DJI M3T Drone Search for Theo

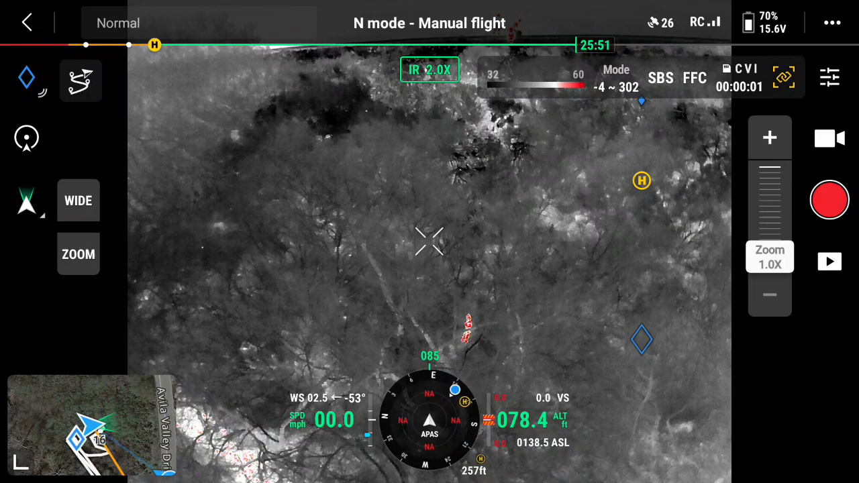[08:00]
Coming up. You can see them right now. Stay back, he's right there.
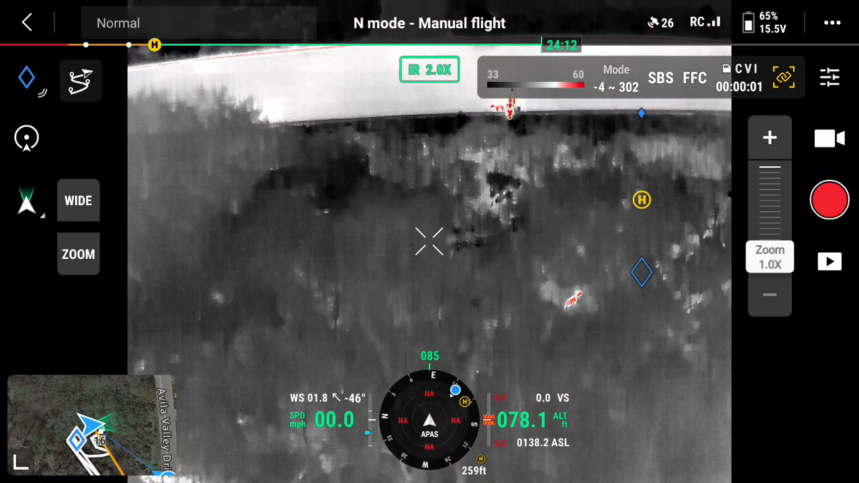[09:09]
Here it comes. He's coming up. He's coming towards us. There he is. He's gonna circle around. That's his backup. Stay right here. Don't move. Here he comes. He's coming up. He's coming to him. He's right there. He's right in front of us. Here he comes.